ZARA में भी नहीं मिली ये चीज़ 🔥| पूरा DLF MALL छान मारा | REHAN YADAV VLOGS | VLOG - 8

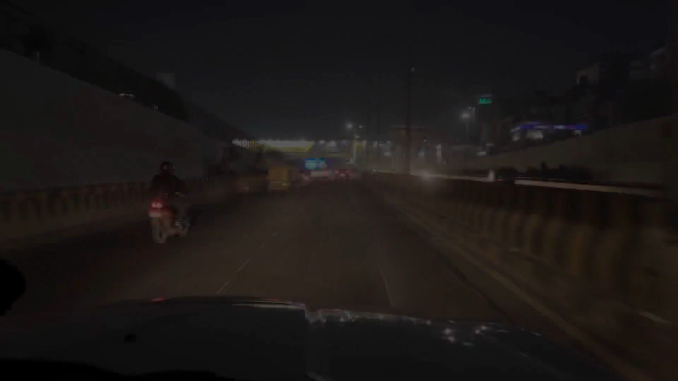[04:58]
अब आगे अब सेक्ट रठारा सिस्टम तो नहीं है वह हमारे उल्टे हाथ
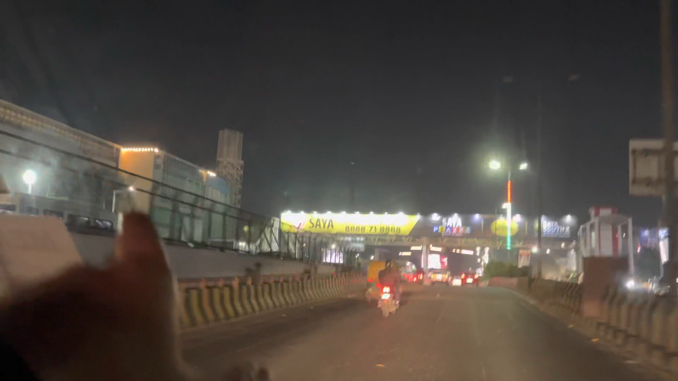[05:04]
पह यह जी आईपी मौल और इंगे पड़ेगो भी सूदे हाथ पह कौन सौर डेलेफ डेलेफ मौल